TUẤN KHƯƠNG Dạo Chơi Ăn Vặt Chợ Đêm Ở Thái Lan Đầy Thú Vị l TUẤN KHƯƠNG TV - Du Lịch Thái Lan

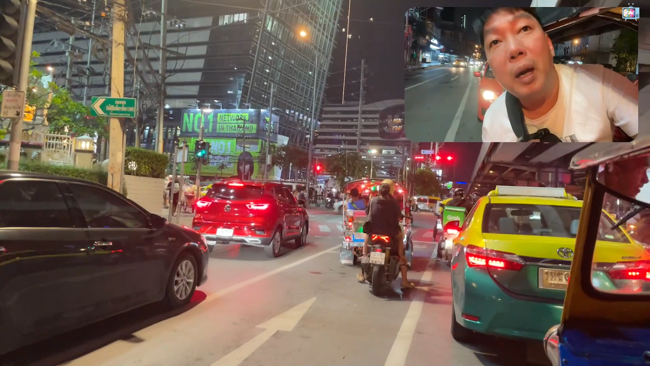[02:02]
ở bên đây á là lúc nào là cũng có cầu vượt hết nha cả nhà mặc dù nó là, nó là trong phố trong thị trấn nhưng mà nó vẫn có cầu vượt sẽ tới chợ đêm nè cái nhà ơi phía trước nữa là tới nè